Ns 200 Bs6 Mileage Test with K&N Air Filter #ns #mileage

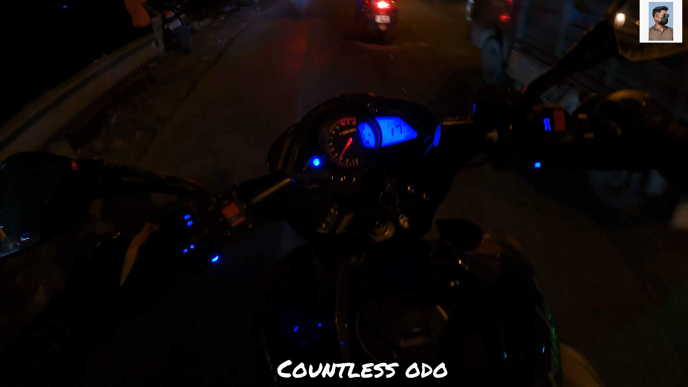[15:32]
দেখুন, এ দেখুন, বুঝতে পারছেন নাকি জানি না, দেখুন আমার পিক আপ দেওয়া গাড়ি ঝটকা মারছে। 18.7 কিলোমিটার চলেছে, বস 19.2 কিলোমিটার চলার পর গাড়ি ফার্স্ট স্টার্ট অফ হয়ে গেছে।